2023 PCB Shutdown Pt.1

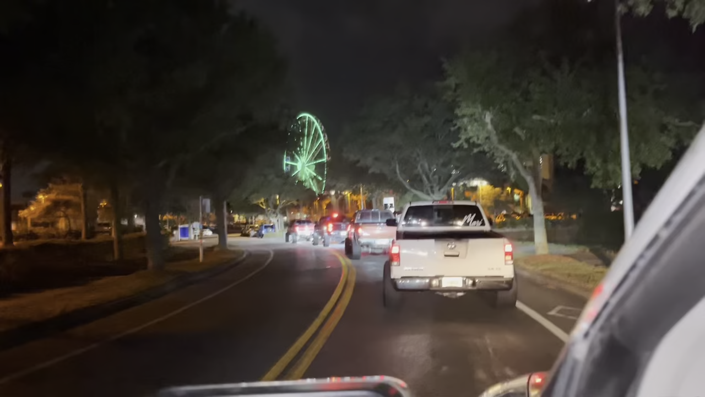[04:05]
We got all the skaters, boy. We got all the skaters, boy. Oh my God.
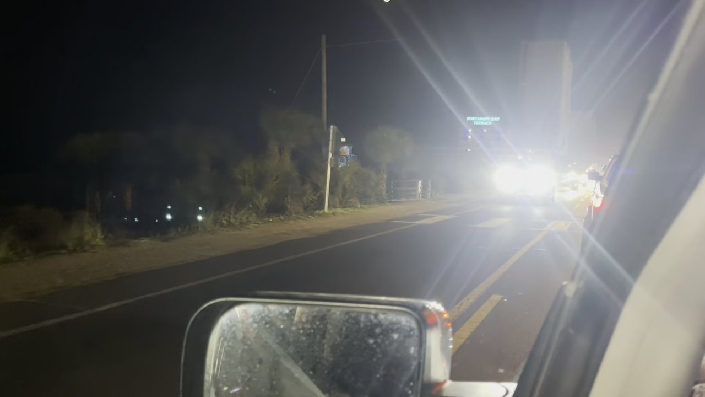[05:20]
They skating, boy, you can't even see them.